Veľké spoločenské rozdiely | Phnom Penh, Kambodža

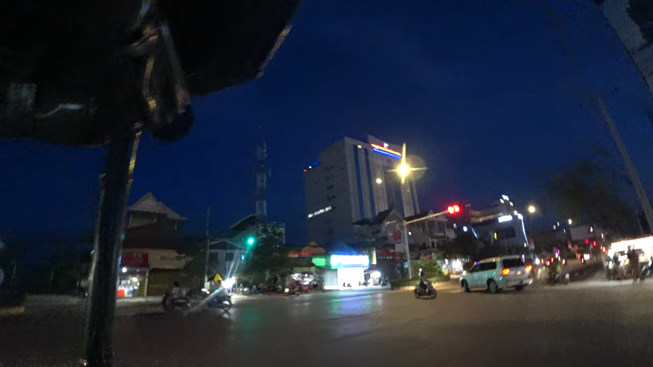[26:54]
Tam je veľký ďalší hotel. Zdola je pekne vysvietený. A? Aha.
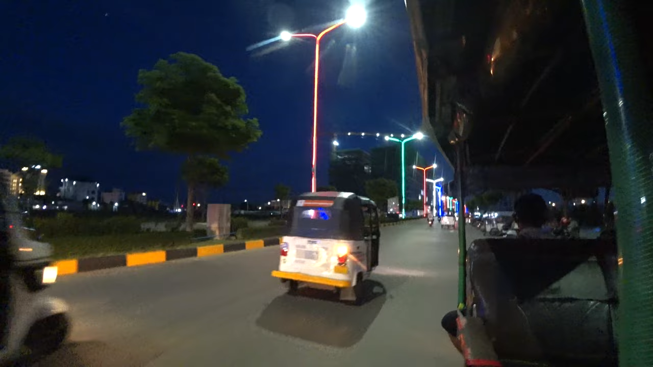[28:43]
A vidíte, tam už je zo pár postavených hotelov na kope,
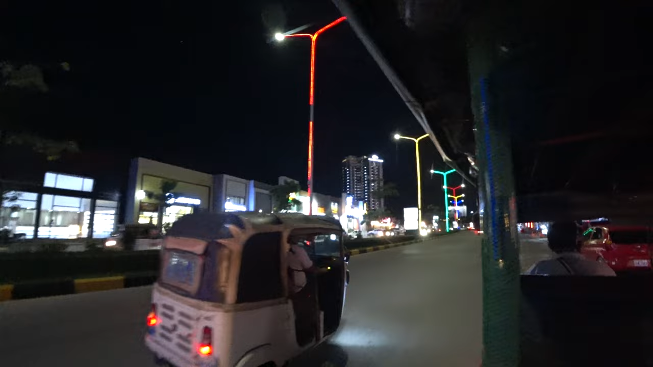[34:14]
Typujem, že to bude nejaký veľký mrakodrap, komplet postavený už. Ako napríklad tamten.
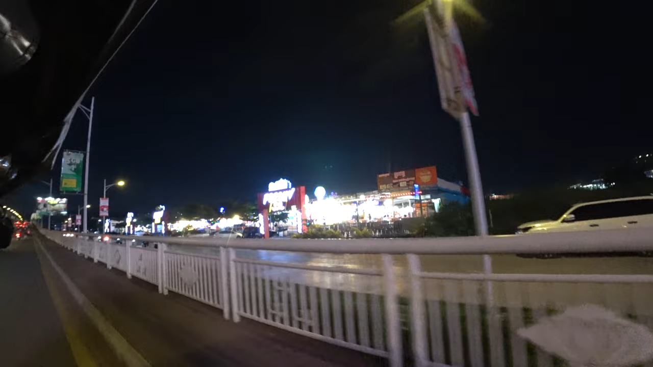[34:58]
ideme okolo toho zábavného parku, čo sme predtým išli.
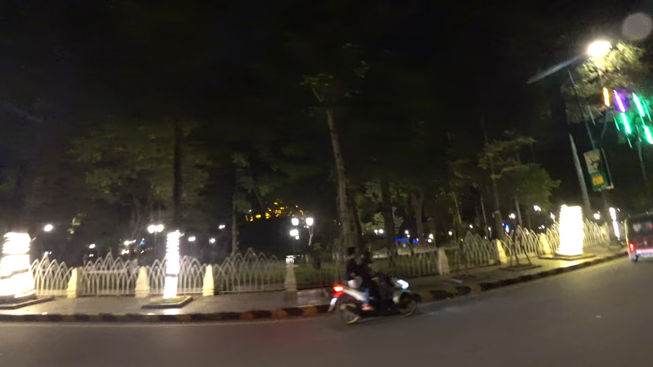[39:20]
Vyzerá to na chrám, tam vzadu to žlté.
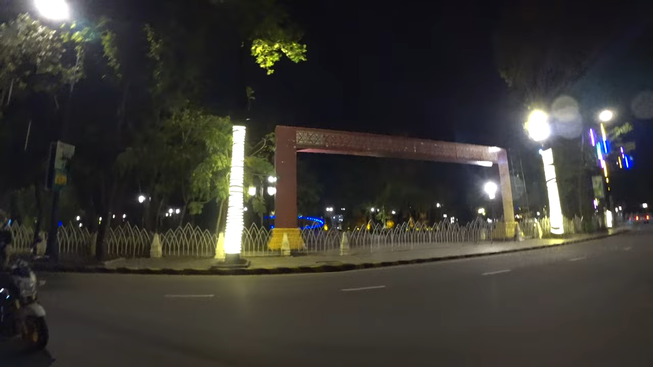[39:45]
No, je to chrám, teraz ho je lepšie vidieť.